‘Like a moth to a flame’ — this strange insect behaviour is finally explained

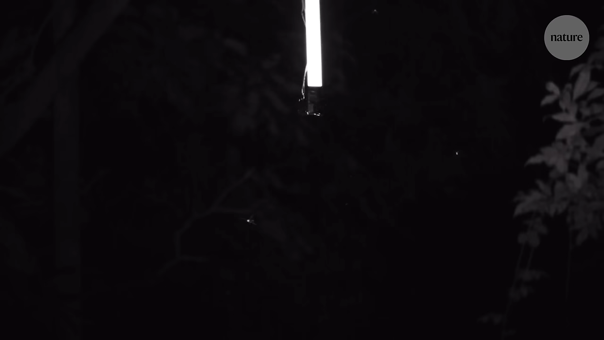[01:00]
Moth's attraction to light is well known enough to have inspired a commonly used phrase, but it's not just moths that are attracted to artificial lights.
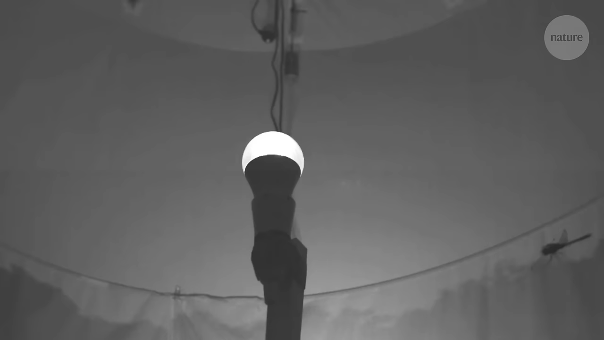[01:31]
But actually it turns out if you get a dragonfly to fly at night, it ends up circling around the light just like your moth does. And even though this behaviour is very common, explaining it has proven tricky. The real problem is that insects move really fast for their body size.
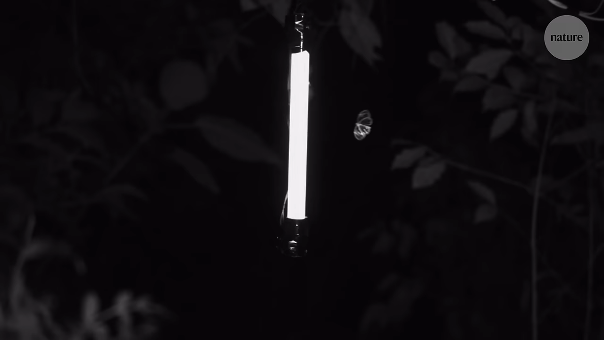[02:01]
film insects at night at speeds that then allow us to see what the insect is actually doing in the air.
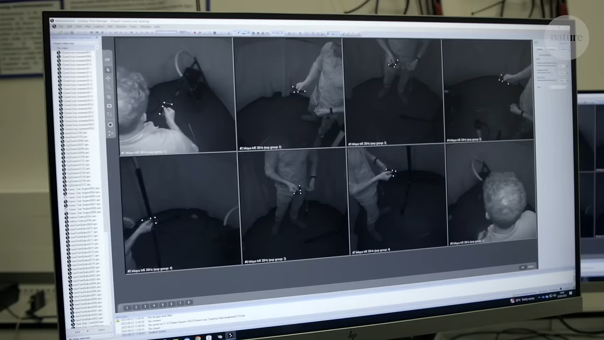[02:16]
Then eight motion capture cameras allow them to track its exact position and orientation at 200 frames per second.